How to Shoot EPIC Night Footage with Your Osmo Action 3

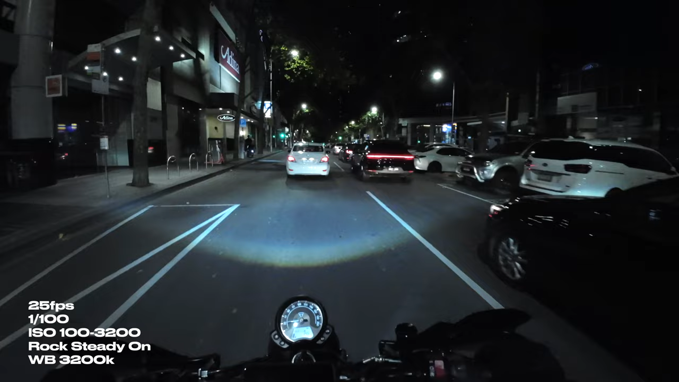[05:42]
I think the auto white balance does a great job at picking up the colors and everything like that to give you a nice balance profile, but you know, if you wanted to set your white balance to 32k to give it a mad John Wickie sort of style. Yeah, this is it. And then I thought while we're here, why not bump up the shutter speed to 1 20th of a second to try to just minimize that blur just a tiny little bit more. And because we've made the scene a little bit darker by increasing the shutter speed, I've increased the ISO to 6400. So it is a bit grainier. I probably could have done with just leaving the ISO where it's at, but it looks not too bad.